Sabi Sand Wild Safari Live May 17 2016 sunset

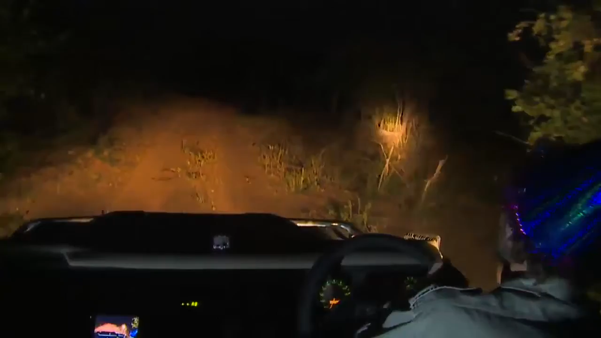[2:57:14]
So, we managed to see... Ooh, there was something there. Hold on one second. That could be, once again, the star that I saw in the background. Oh, no, it's a steenbok.